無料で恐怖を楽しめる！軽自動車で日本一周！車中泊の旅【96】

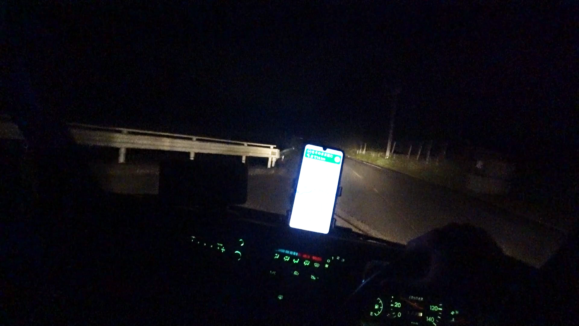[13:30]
これバイクだったらこの道怖いですよーさあキャンプ場のねー入口付近にある駐車場まであと3分1.
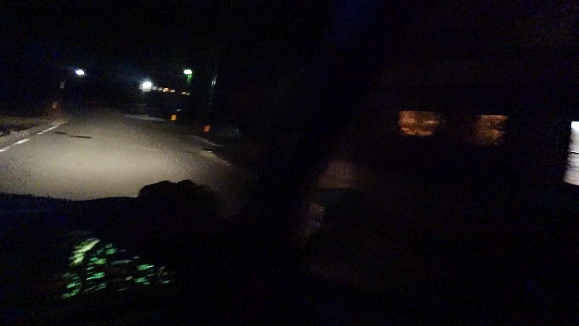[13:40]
4キロ手前の所なんですけどもこの辺りはねーどうやら住宅街のようなんですけどもさあここに来るまでがねーすごいねーとんでもない山道をずっと走ってたんですよねーもうイニシャルDかっていうぐらいねー突っ込めたくなるぐらいねーぐれんぐれんぐれんぐれんした道をねー大変でしたよほんとー後ろからもー速そうな車がねー2台ぐらい来ましたよーギョーンってーすぐにねーハザードといって譲りましたけどイニシャルDかって突っ込めたくなりましたよほんとにーキャンプ場までのねー入り口はねー
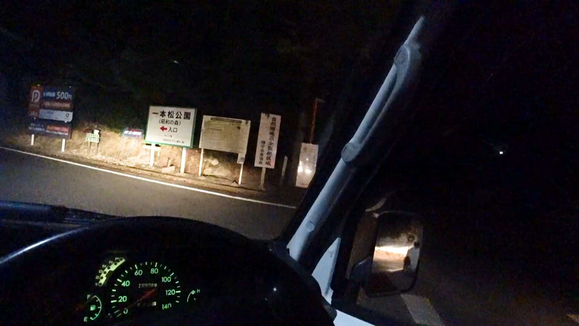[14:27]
これ一本松公園昭和の森入り口
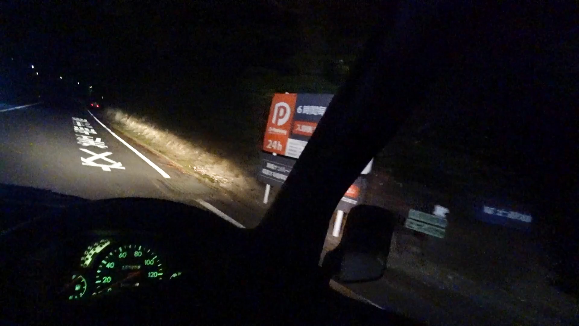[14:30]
これですよこれおよそ500メートル先目的地は右側です右側ですかー日本松公園あと400メートルですよー何やら焚き火のような匂いがしますねーあ、バイクが止まってますよーあ、
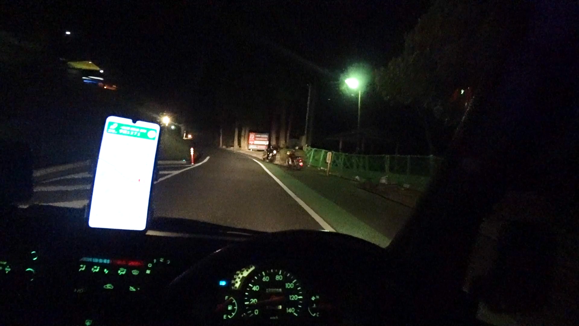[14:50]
バイクが止まってますねーこのようにねーゲートができたらしいんですよねーこれ右側はそのまま素通りできるようですねー駐在券はございません車両ナンバーをナンバーを覚えてください
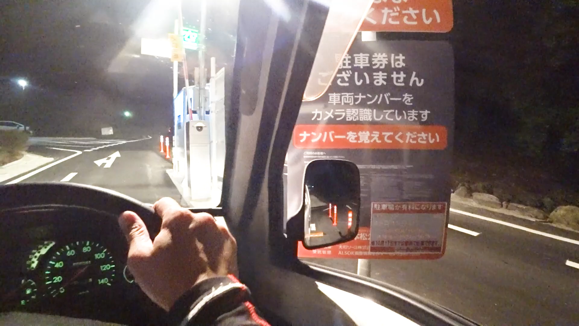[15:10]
どういうことでしょうかー17日間では無料ってことは今は無料ってことですよねーあ、あそこでキャンプしてるどういうことでしょうかーこれは
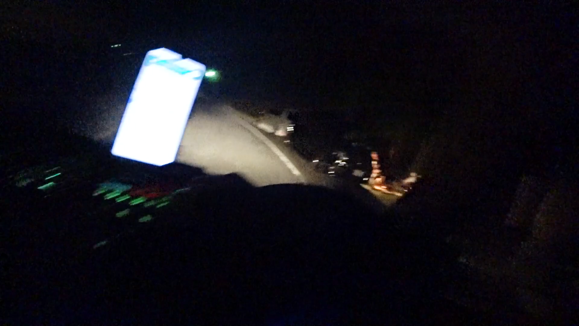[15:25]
ここでキャンプしてますねーここが駐車場なんでしょうかーここは一応駐車場になってますねーあ、そこでもキャンプしてるあ、ここでもキャンプしてるえー
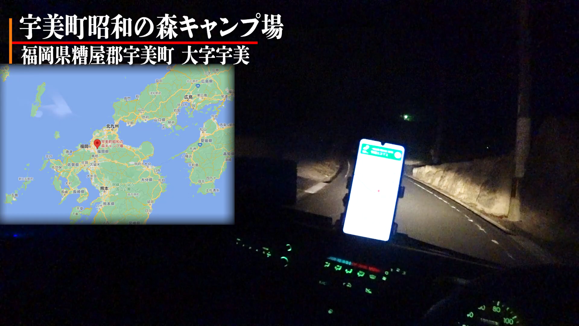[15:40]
これは右手は?これ駐車場ですかーあ、駐車場ですねーあ、
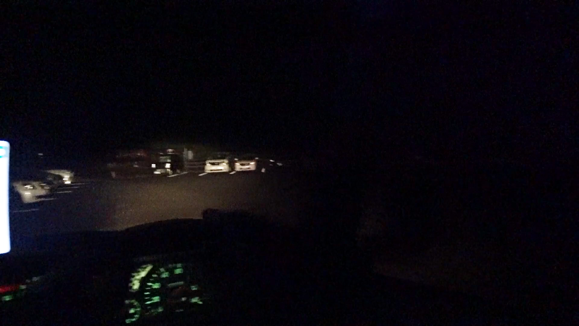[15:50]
そこでもテント張ってるトイレは無いんでしょうかねー目的地は右側ですお疲れ様でしたさあ、
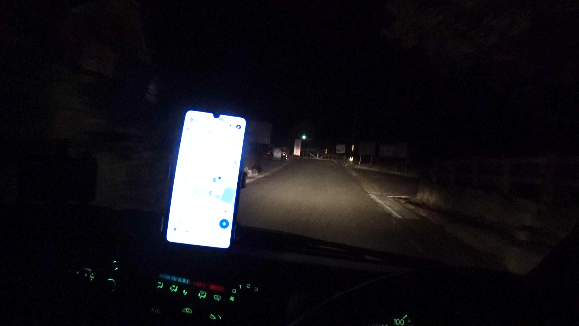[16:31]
あっこれ以上先には行けないようですねーあっすごいバイクが止まってる
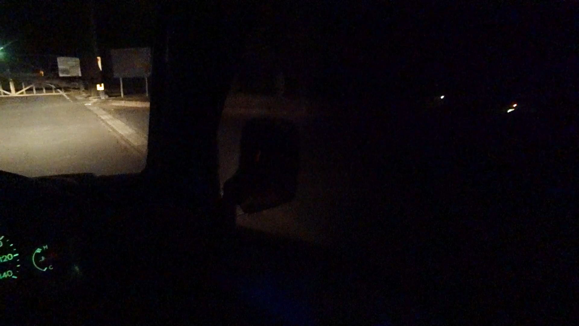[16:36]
すごいバイクがいっぱい止まってますよーあっ車もすごいいっぱい止まってるあの奥はトイレでしょうかねーうわっ大渋滞だこれ
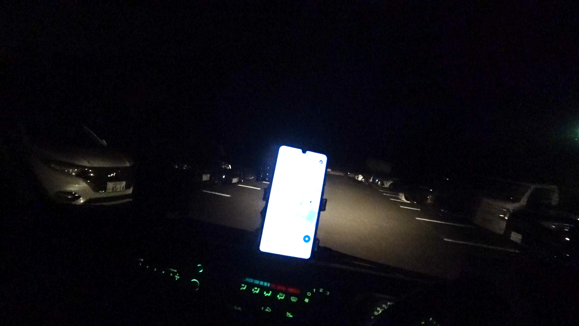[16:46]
あっ開いてないですねこれこの辺りでもみんなキャンプされてますねーあーすごい車がいっぱいだ開いてませんねー